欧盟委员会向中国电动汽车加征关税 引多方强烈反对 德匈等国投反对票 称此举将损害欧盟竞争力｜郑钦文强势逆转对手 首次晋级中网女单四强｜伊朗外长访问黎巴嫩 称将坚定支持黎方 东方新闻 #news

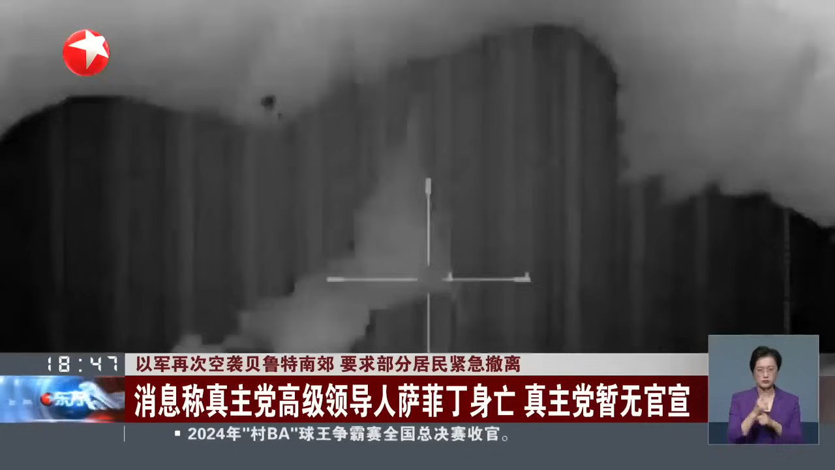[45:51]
党据点进行了11次连续袭击目前真主党方面暂无官方回应
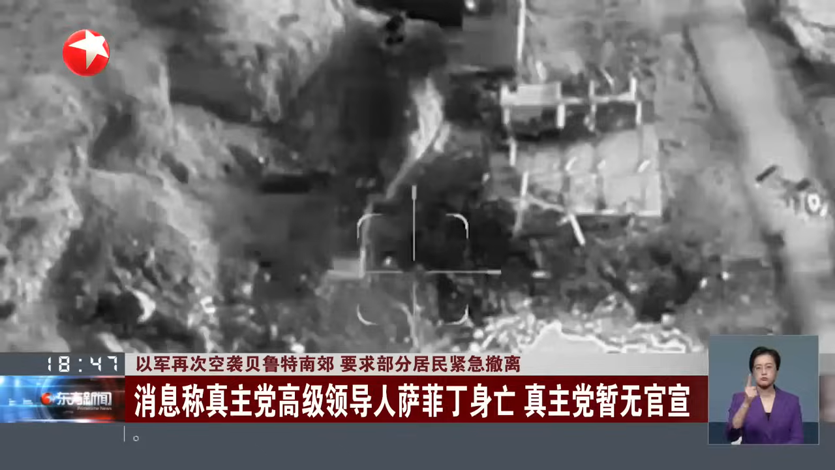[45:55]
据乙军昨晚发布的报告自对真主党目标进行有限地面行动以来乙军共打死约250名真主党成员其中包括21名指挥官